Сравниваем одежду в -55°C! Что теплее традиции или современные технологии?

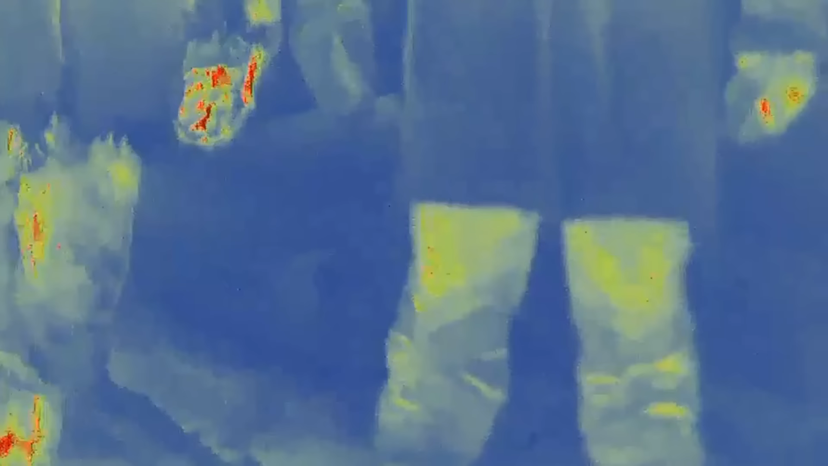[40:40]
На тепловизоре также видно, что имеются теплопотери через штаны и ботинки. Следующая кривая синего цвета – это датчик Эдуарда на уровне груди, между первым и вторым слоем одежды.
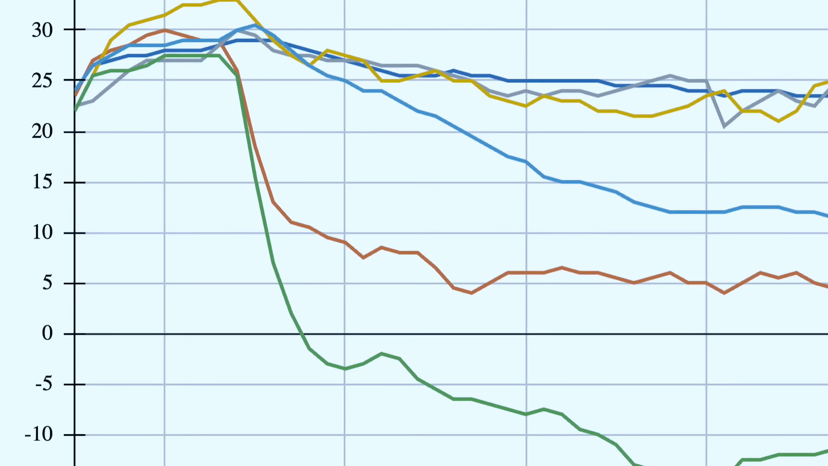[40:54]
температура опустилась чуть ниже плюс 15 градусов. Ну и следующие три графика с примерно одинаковыми показателями и температурой выше плюс 20 градусов.
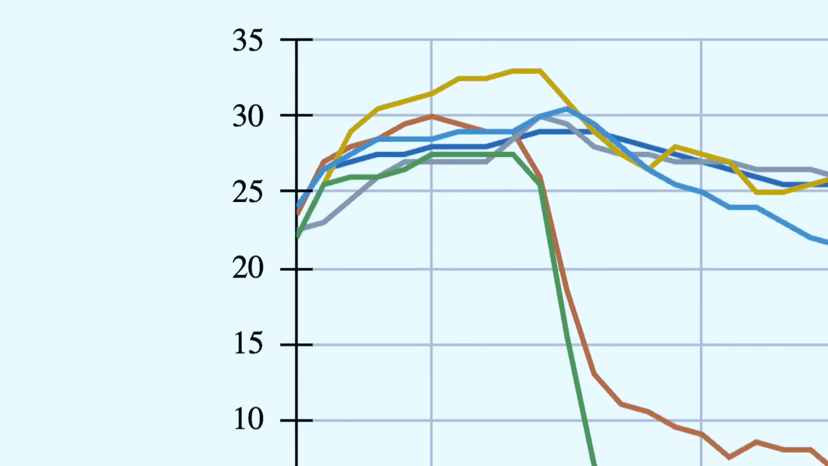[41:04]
Это два датчика Дмитрия под меховой одеждой, также на уровне груди и колен, и мой датчик под пуховиком. Как видно из кадров тепловизора, пуховик показал достаточно низкие теплопотери.
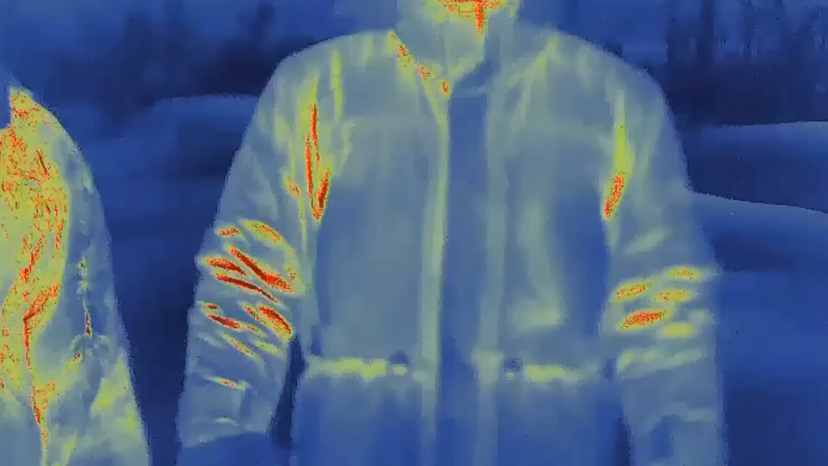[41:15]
Также у Дмитрия мы можем заметить интересную терморегуляцию.
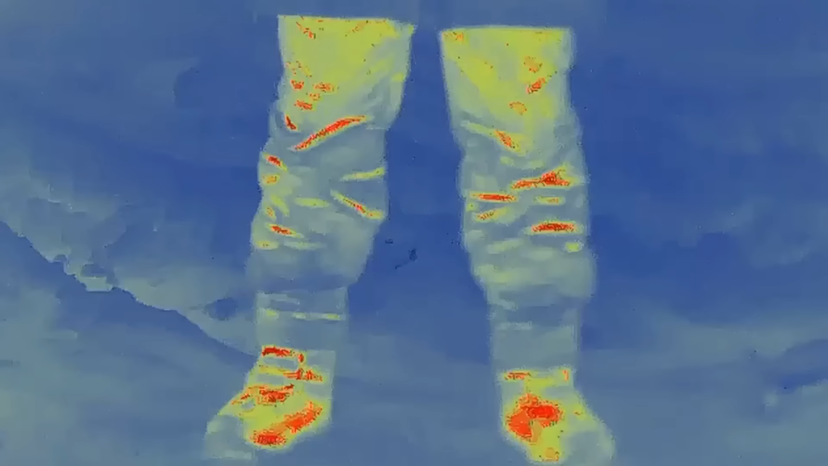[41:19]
Его меховой костюм дышит, то есть излишки тепла с паром проходят через шерсть, но температура держится на комфортном уровне. Здесь четко, здесь паропроницаемость.
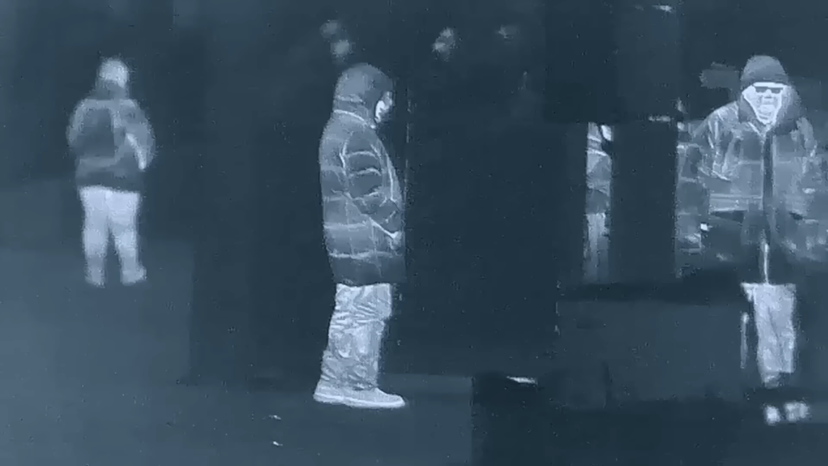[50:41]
У меня уже фокус замерз. Ты комментируй. Мужчина бедно замерзший. Который справа? Справа здоровый, который крупный. Замерз, да? Ага, замерз.